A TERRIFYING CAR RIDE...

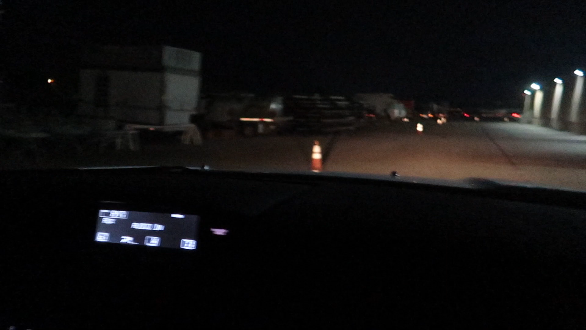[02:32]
You wanna go home already? Guys, they're scared. For what reason?
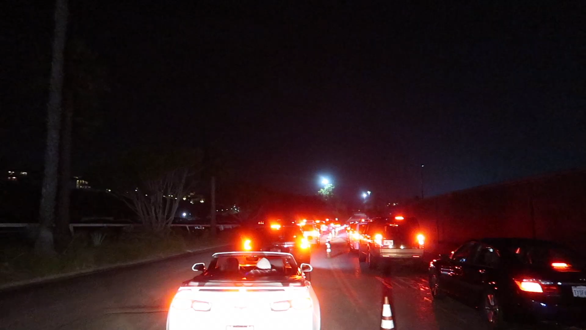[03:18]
You're gonna go all the way to the end. You're gonna make a left and a left. 3 miles per hour.
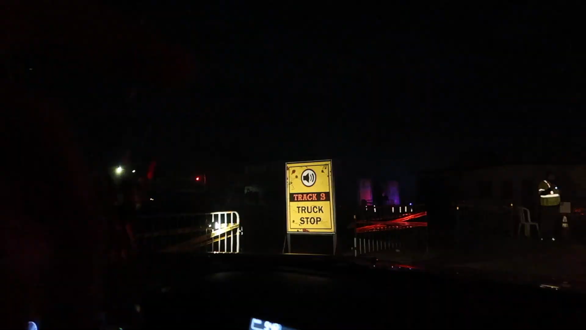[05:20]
Right now we're about to enter the two. Track 3, truck stop. How are you guys doing? Can you? I'm
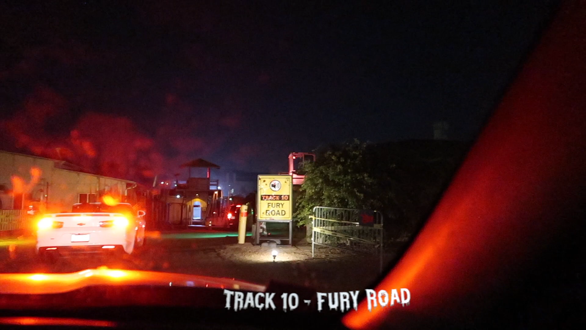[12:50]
No, okay, now we have track 10, Fury Road. Which is furry? I don't know. We're gonna have to see.